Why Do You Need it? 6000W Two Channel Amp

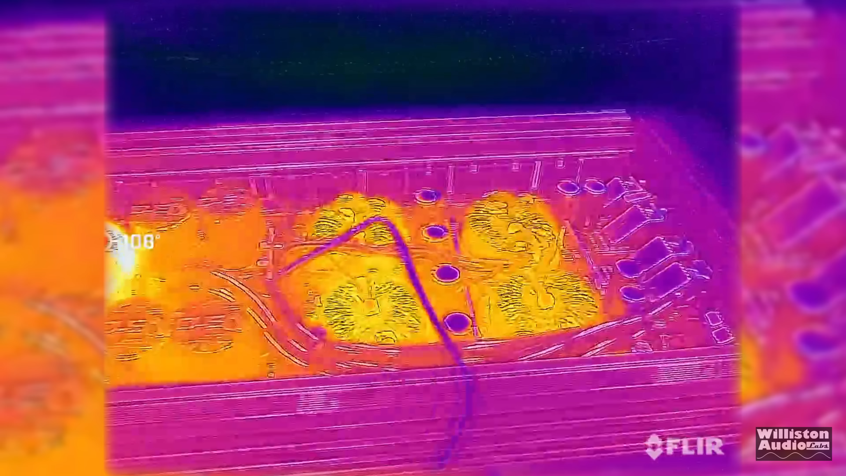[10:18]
We'll check it out here with the FLIR.
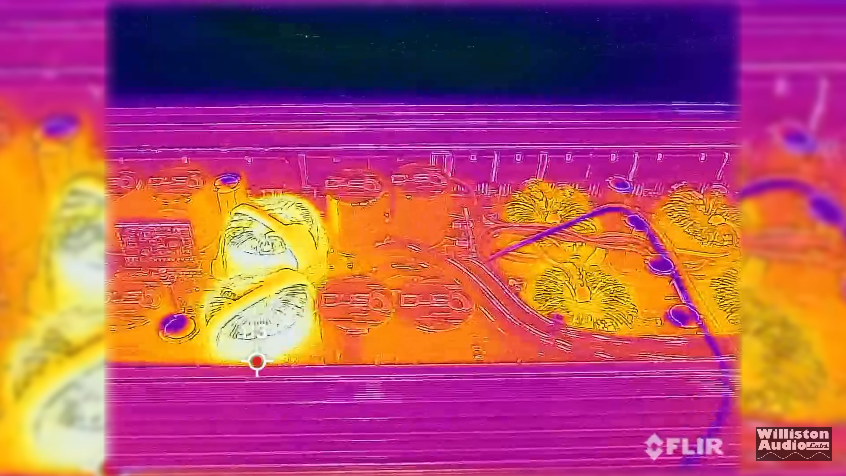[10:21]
Of course, we're going to see the hottest part of the amp is going to be those chokes on the output section.
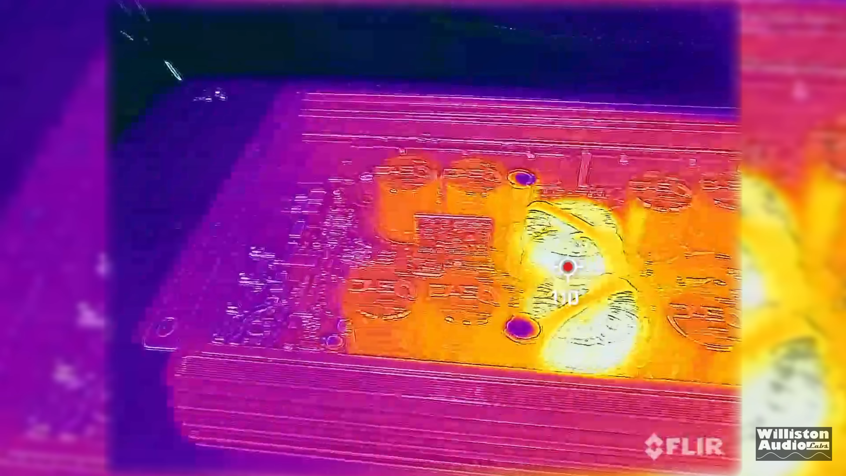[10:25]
Not too bad though. So let's take off this bottom Lexan panel, which we already had it off for the FLIR section, by the way, I'm just showing you how to take it off.